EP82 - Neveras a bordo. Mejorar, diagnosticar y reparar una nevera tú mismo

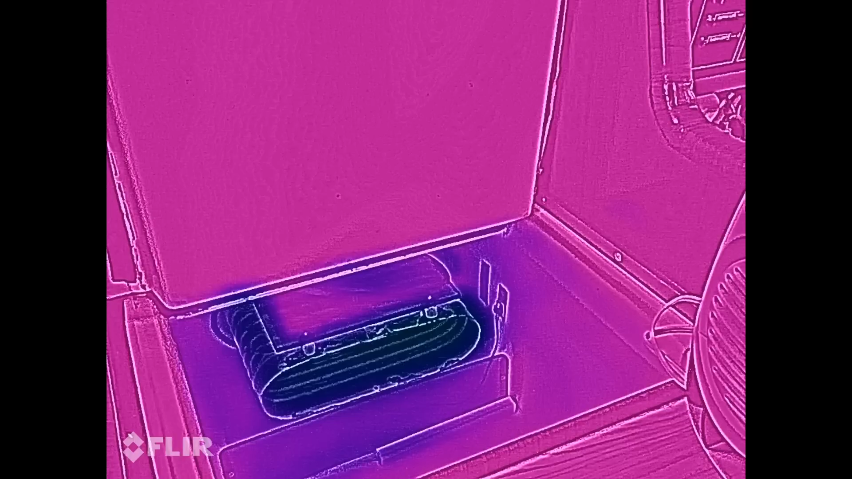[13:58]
Con la presión estable, si todo ha ido bien, debería coincidir con que ya el evaporador se enfría uniformemente y que el tubo de retorno del evaporador se enfría, pero no llega congelado hasta el compresor.
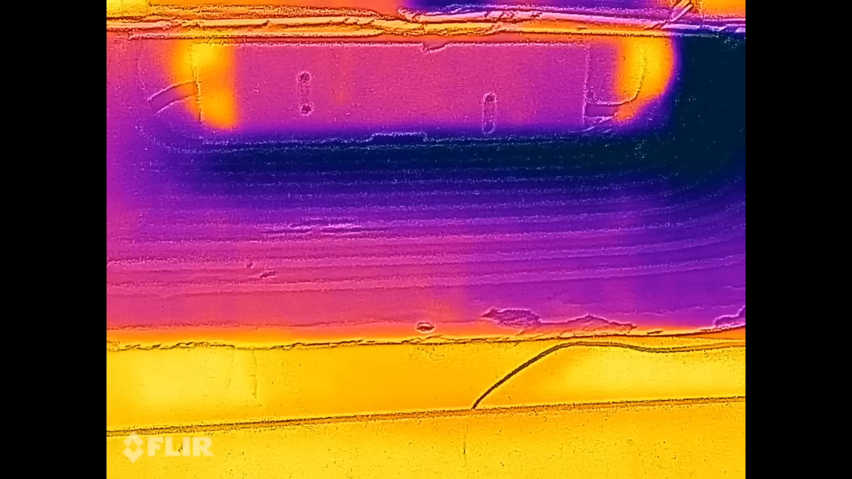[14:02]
Si el tubo de retorno se congela todo su camino hasta el compresor, eso es que habéis echado demasiados gas.